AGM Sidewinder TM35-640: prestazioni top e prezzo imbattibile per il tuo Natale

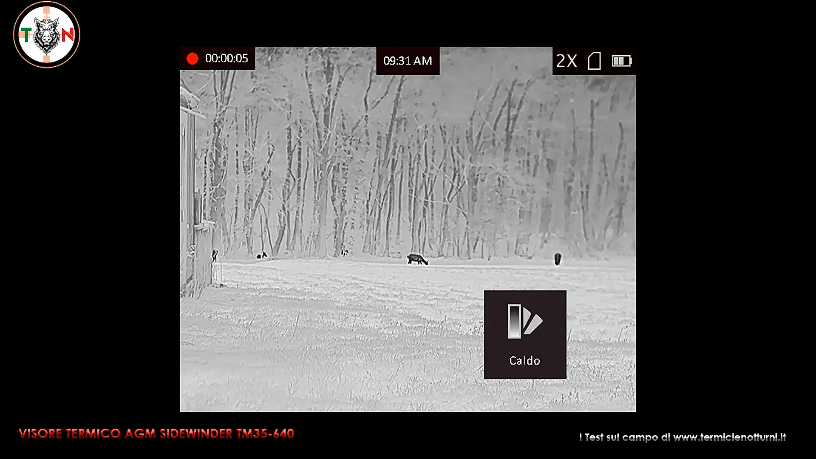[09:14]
vi posso confermare che questo è possibile con estrema nitidezza e senza alcun problema a distanze comprese tra 200 e 250 metri.
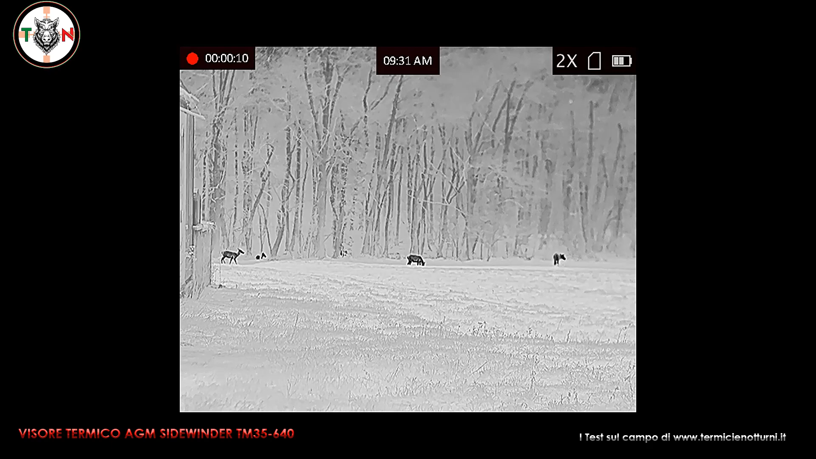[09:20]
Inoltre il sistema di misurazione stadiametrico della distanza si dimostra abbastanza preciso a condizione di mantenere come vi ho anticipato la mano molto ferma durante la stima.